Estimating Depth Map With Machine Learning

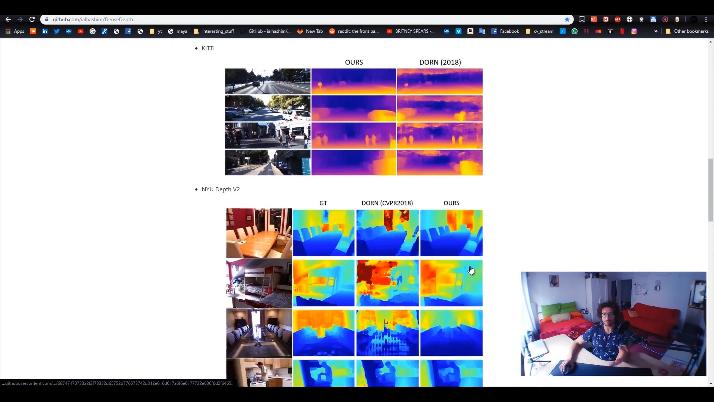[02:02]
So you have an input image and then you have a generated image for the ZDeps or like it's kind of a heat map. But in the end, it's a depth map.
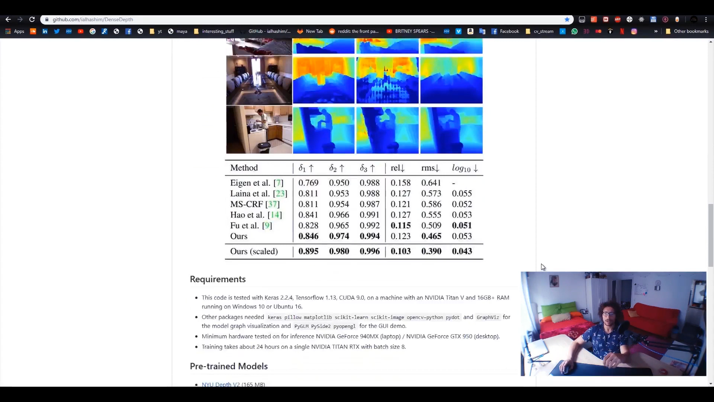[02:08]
And we are going to try out this code and see how can we implement it into production. So to make it to work, you need to have Keras, TensorFlow, Coda. These requirements, I think it's more for training data if you want to train your own model again.